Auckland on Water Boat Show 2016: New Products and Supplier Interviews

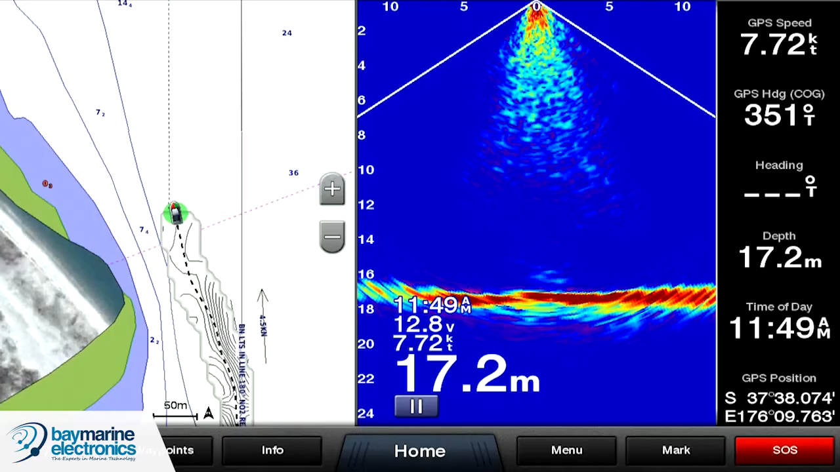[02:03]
On screen: depth 17.2 m, speed 7.72 kn
It's live real time sonar, it's multi beam so it enables you to actually see what's under the boat in real time. You can watch your line going down and you can see the fish coming up to it.
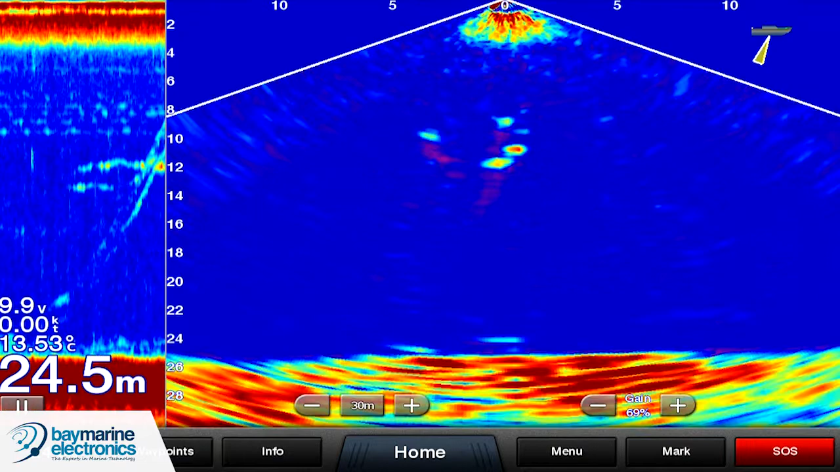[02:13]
On screen: depth 24.5 m, water 13.53°C
We have both the downward version and the forward facing version. And the other good thing about that is it will 3D map the ocean floor as you're cruising along. It will make your QuickDraw contours a lot more accurate as well.
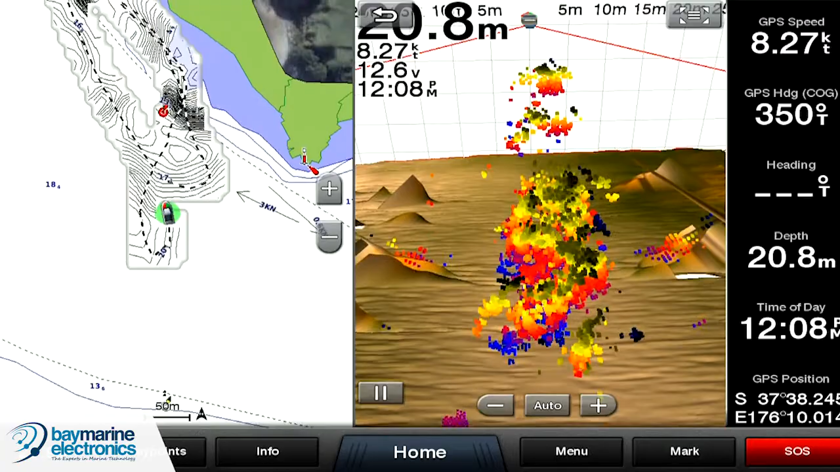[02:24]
On screen: depth 20.8 m
If I'm Joe Public and I'm looking at spending $1500 on a 7 inch chart plot of Sounder, why would I choose Garmin over say a Lawrence or a Simrad or a Fruno or one of those other brands?
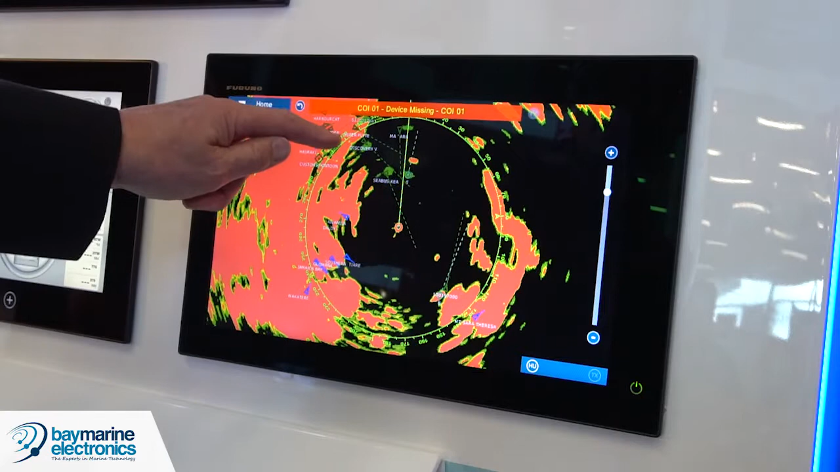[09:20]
And when it hears the target getting louder, it will change the target colour to another colour so you can quickly identify all targets in the area of your vessel which could be a danger to you. So it's targets that are moving towards the boat? That's correct. That's targets that are moving towards the boat, yeah. So how about if boats are moving further away from our vessel?
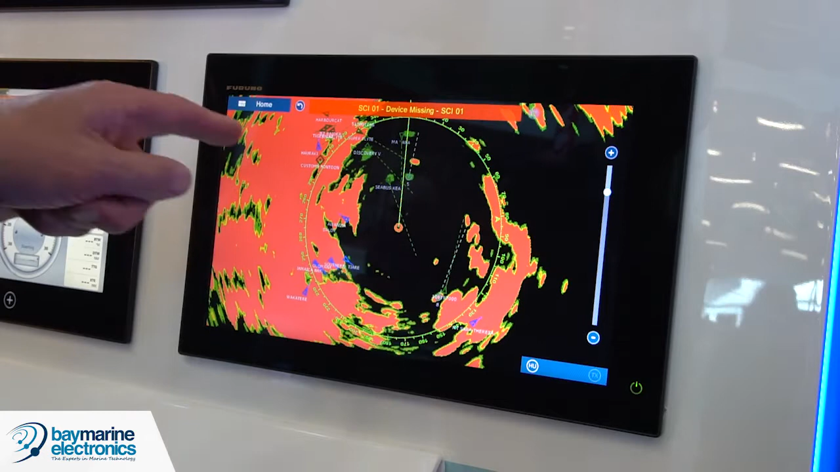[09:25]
Well, if the Doppler effect is not felt by the radar,
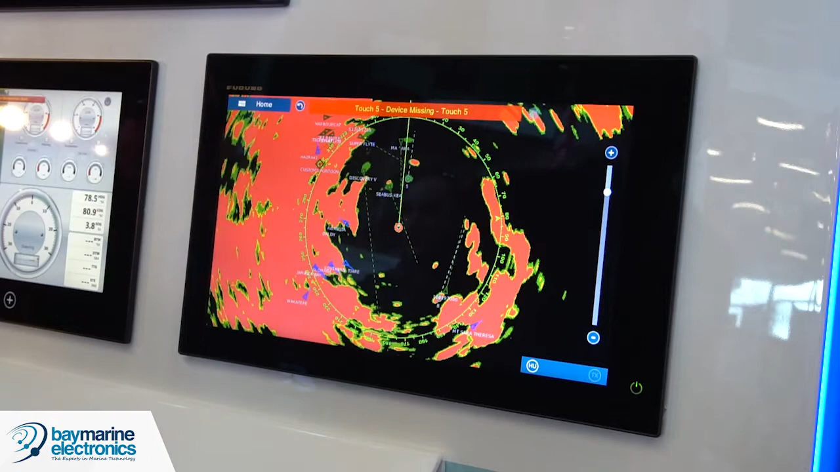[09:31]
then the target will remain clear and there will be no problem. Also, the other advantage of the Doppler is that you can use the Doppler to acquire targets for ARPA. So that's automatic radar piloting aid and it does it automatically through the Doppler. So it sees the target and then it puts an ARPA on it so you're able to get information from that target when you tap on it. So if I'm just a beginner for radar, how does that affect me? Will the targets be a different colour on the screen if they're moving towards me?
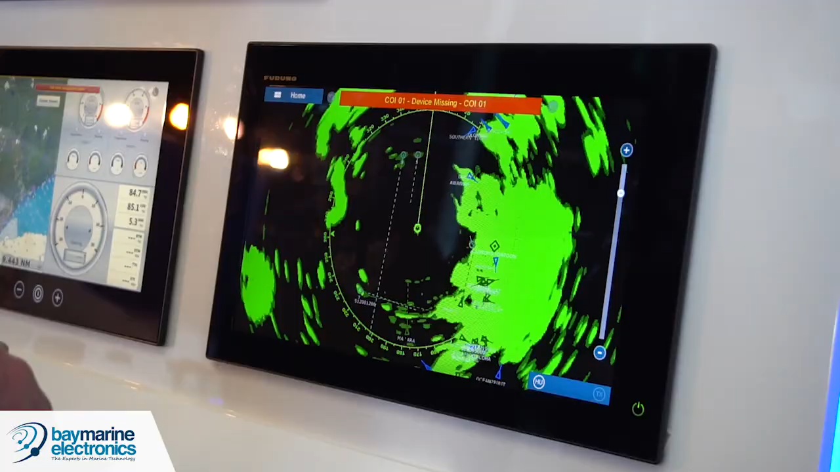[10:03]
And will I have to tap on anything to get the system to recognise the targets? Well, you don't need to. The different colour of the target as opposed to clear targets is certainly an indication that you can have a look around and go, oh yes, I see that boat, it looks like I need to make an evasive move or he needs to make a heading change. Yeah. So it's very easy and quickly identifiable because you just look at the screen and go, wow, I can see this. If I'm not paying attention for whatever reason or there's lots of boats in the area, will it actually alarm if I'm in danger or if somebody else is in danger?
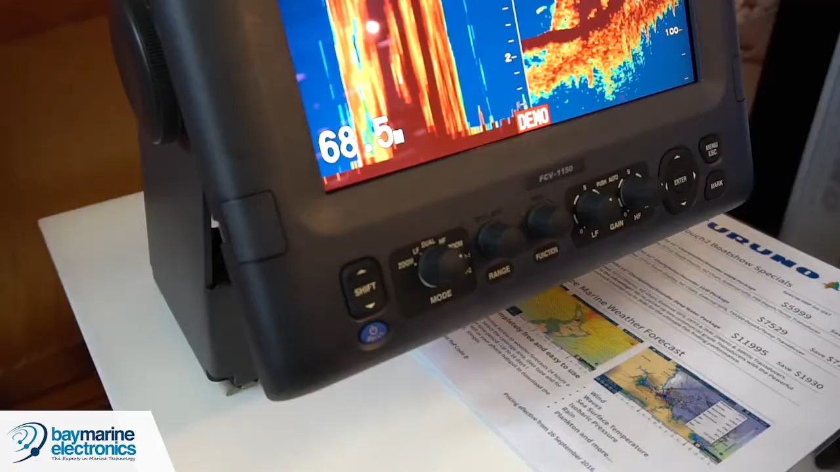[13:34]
And these sounders are one, two and three kilowatt and configurable frequencies. So it is, DFF3 is essentially this unit without a screen,
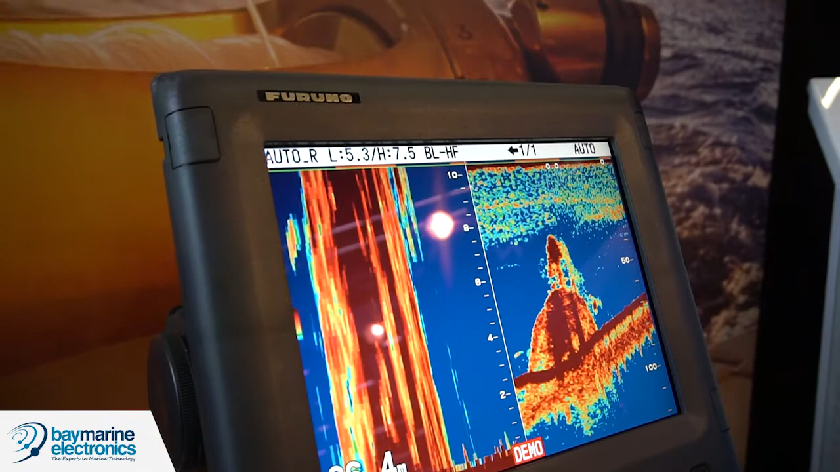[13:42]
using this screen as the viewing.
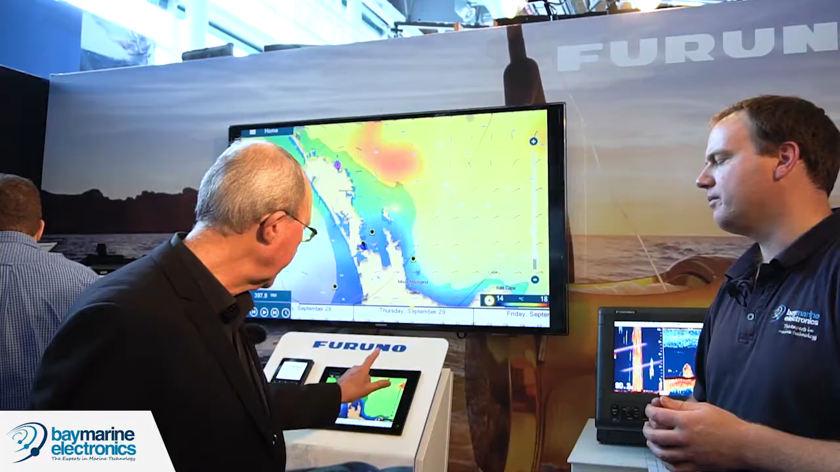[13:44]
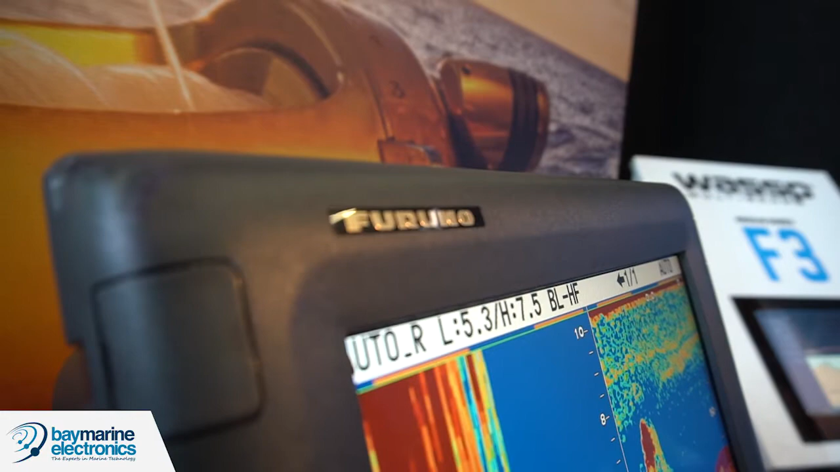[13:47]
It's one of the things I didn't mention with the 1150 here, this sounder is also networkable. Yeah.